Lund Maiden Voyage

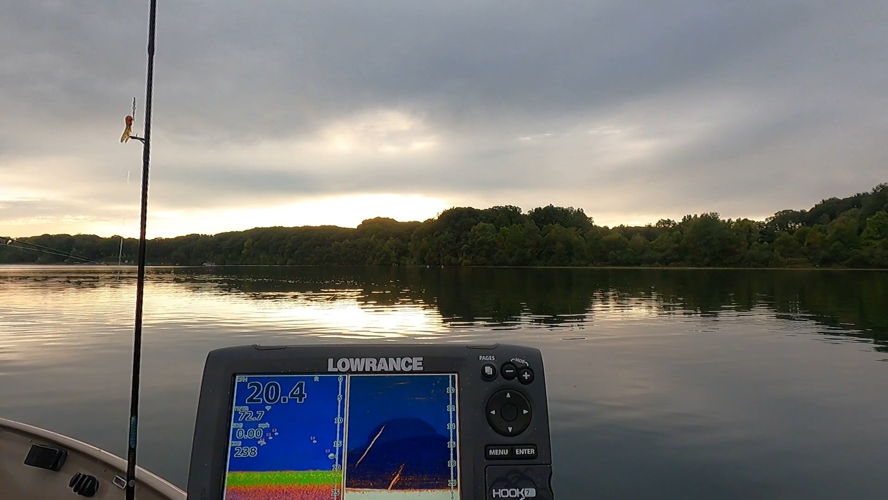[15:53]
There's fish finder. It's working pretty good, though. Water is 72 degrees. There's a big one right there at 17 foot. Holy crap. Weeds on. Oh, you don't. You're good.